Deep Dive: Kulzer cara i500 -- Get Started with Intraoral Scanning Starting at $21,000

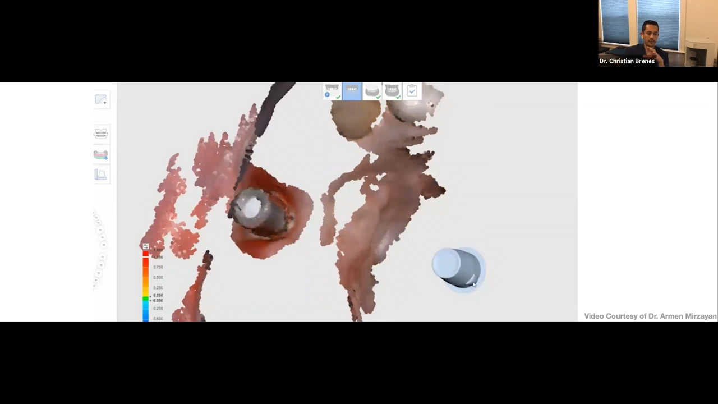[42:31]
You can see there, um, how, when there is a functionality within the same software in which you can align things. So you don't have to scan perfectly that custom abutment.
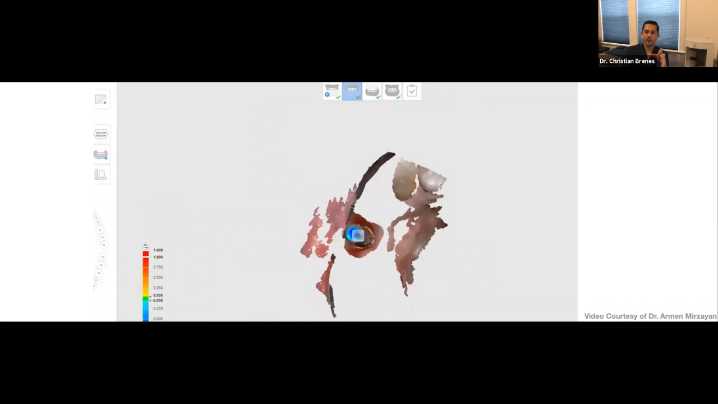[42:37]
Every time that you have a custom abutment, your lab can provide you with the file. Um, the, that, what you, that was used, um, to mail the custom abutment. So that file, if they give you the file, or if you already have a STL file of the implant library that you're going to be using, you can import that into the software.